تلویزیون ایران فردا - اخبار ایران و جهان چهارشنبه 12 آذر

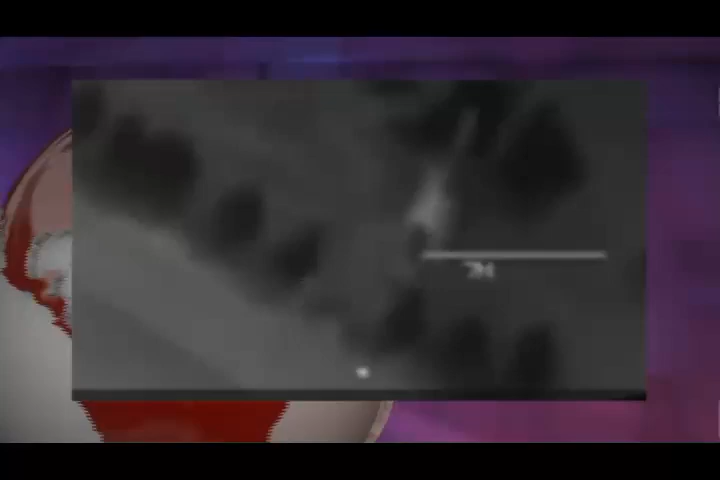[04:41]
دادند ویدیوی از این حملات برای نخستین بار روز یک شمبه از شبکه خبری الجزیره پخ شد که نشان می داد جت های جنگنده اف چهار روز سه شمبه چهارم آزر ماه احتاف زمینی